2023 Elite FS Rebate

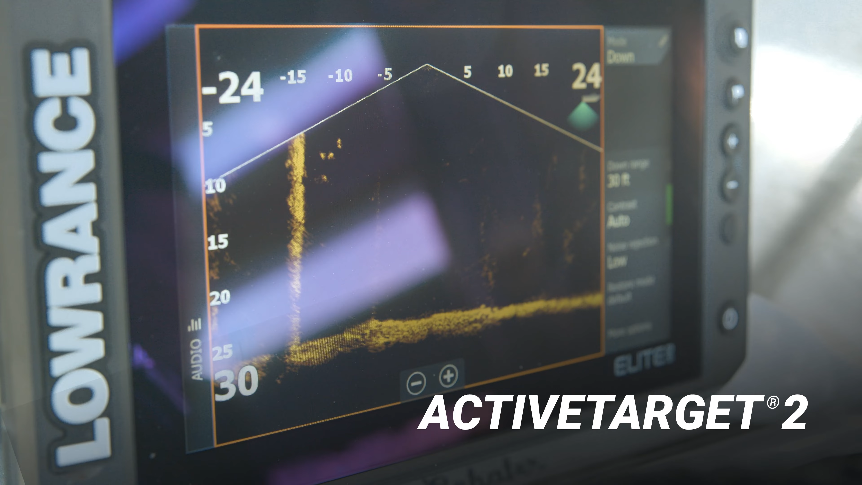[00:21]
From chirp, side scan, and down scan imaging to new active target 2, the highest resolution live sonar available. Save $100 on Elite FS today.